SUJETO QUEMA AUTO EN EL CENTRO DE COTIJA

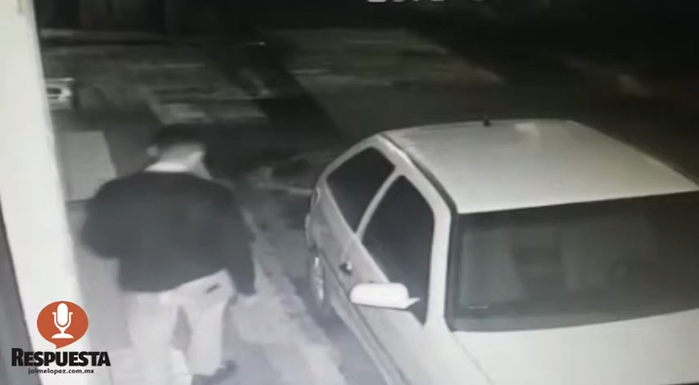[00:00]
Un sujeto desconocido prendió fuego a un auto compacto, mismo que quedó completamente calcinado. Se ignora el motivo de esta acción, no hay detenidos ni denuncia, de acuerdo con el reporte de las autoridades policiales. El hecho fue durante la madrugada de este martes sobre la avenida Benito Juárez de la colonia centro de la ciudad de Cotija, hasta donde se trasladaron los bomberos locales para atender la emergencia. Desafortunadamente, a pesar de la pronta movilización de los socorristas, la unidad quedó completamente vuelta a chatarra y fue remolcada por una grúa al corralón oficial.